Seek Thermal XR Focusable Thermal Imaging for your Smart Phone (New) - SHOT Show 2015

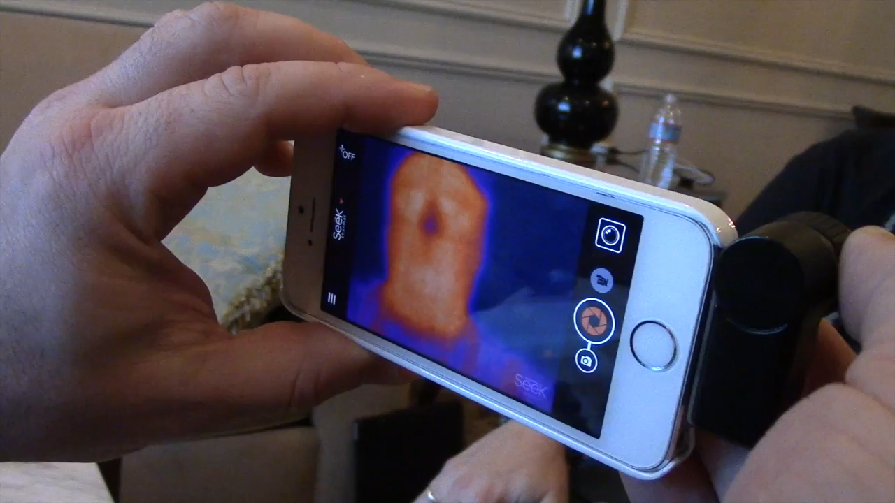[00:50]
You can zoom to anything from 2,000 feet away to anything up close. It shows you what the temperatures are.
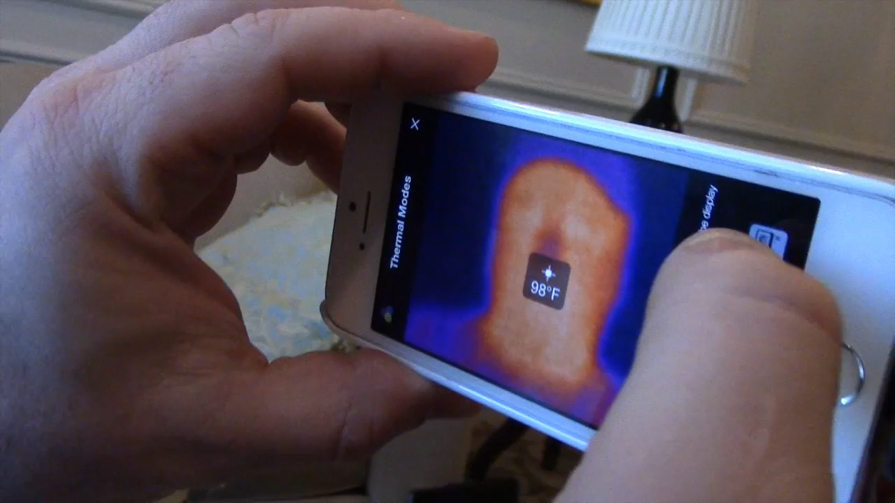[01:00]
On screen: spot 98°F
And you can even say, show me anything over a certain temperature range. If you're out looking for something, oh, there it is.